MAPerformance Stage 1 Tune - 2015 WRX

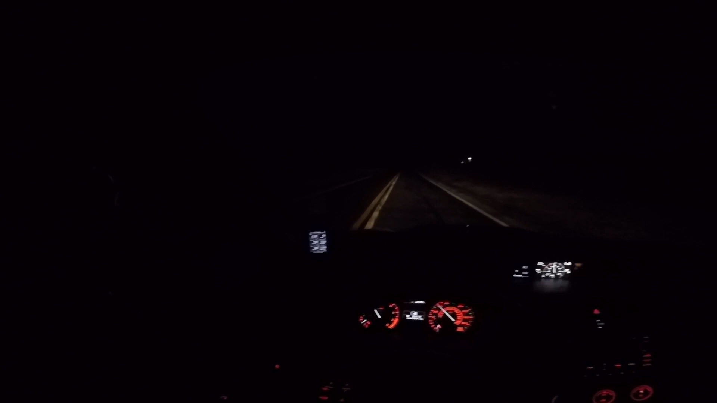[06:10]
So we're gonna go ahead and head down this back road here, and I have my phone here giving me directions, but we're gonna really take it easy because it's really getting icy out here, and I don't want to put the car into the woods. But initial punches and kind of like third gear pulls a little bit here and there, it really feels good.